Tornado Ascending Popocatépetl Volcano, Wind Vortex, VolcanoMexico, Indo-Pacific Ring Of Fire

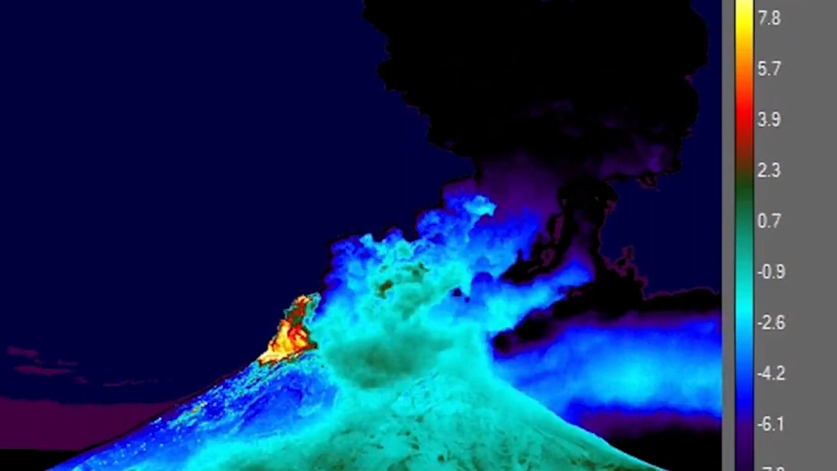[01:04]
pyroclastic we call the general term for that and this was a beautiful example of it and I'm really glad that we saw this with the thermal images that also we have here